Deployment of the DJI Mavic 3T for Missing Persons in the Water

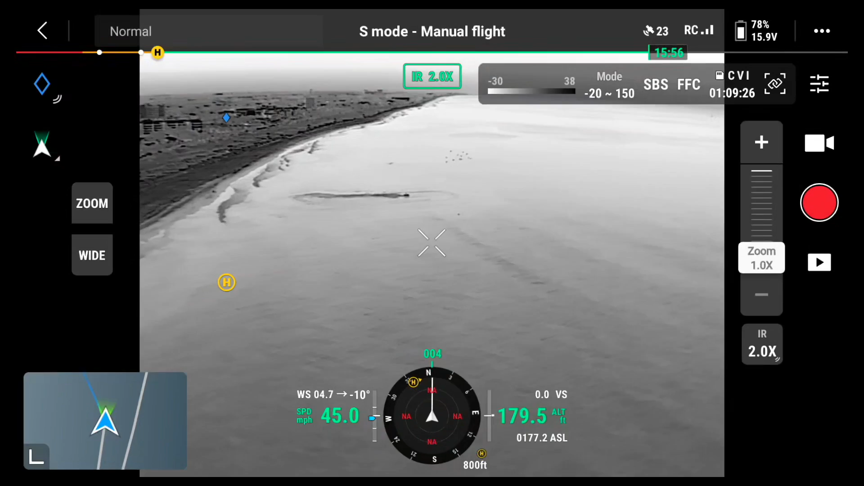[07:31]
I see this wave runner here. And then we can do a split screen, which is at the top where it says SBS.
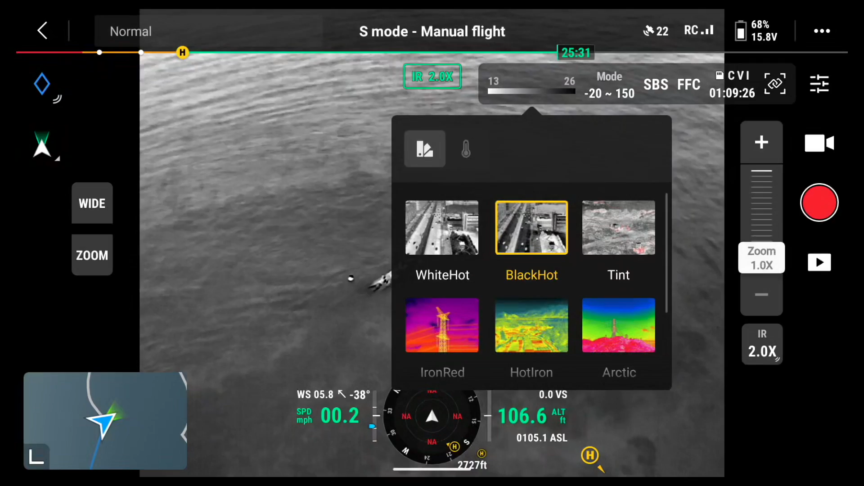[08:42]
And here's the white hot color palette. That to the left of the wave runner is a buoy in the water. There's black hot.
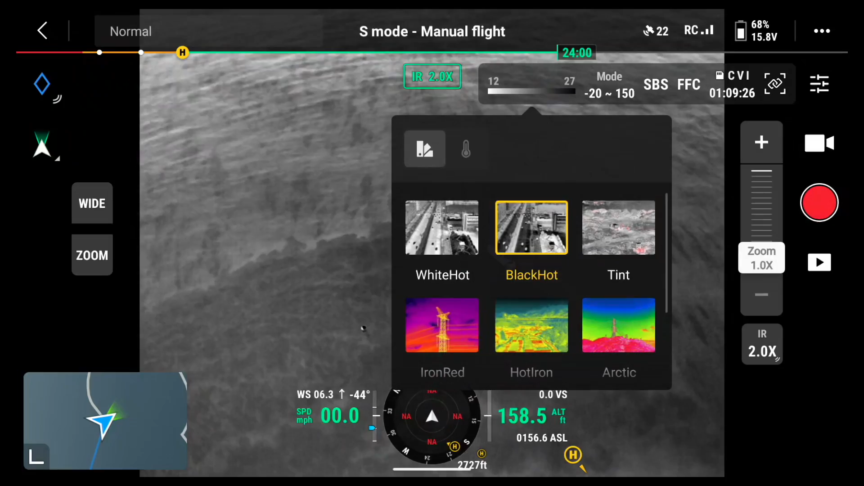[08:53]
And there's what this vessel looks like with a little bit of tint. And then here is our iron red.